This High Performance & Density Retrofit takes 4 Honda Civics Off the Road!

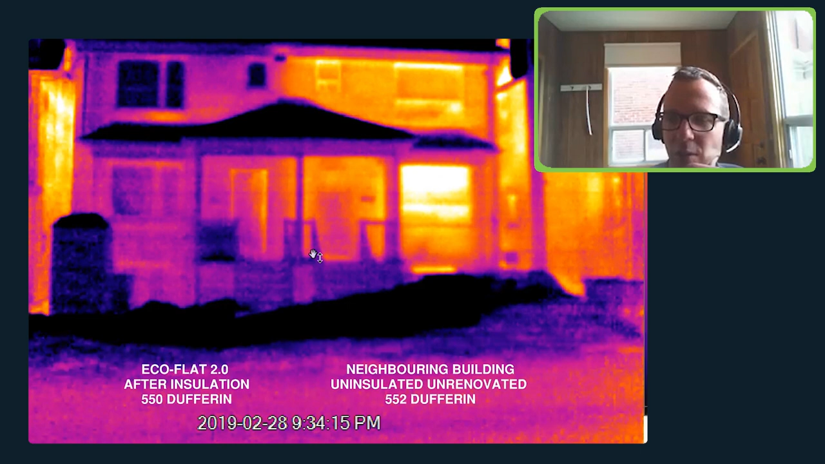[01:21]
actually changed the performance of the house so this is just as the house is being completed it's still under renovation but all the building envelope is in place and it was a very cold february night we had the heating on inside the building and we we took a photo of it comparing it to its neighbors and you can just see by the thermal image that this one is the net the neighboring building is just letting out a ton of heat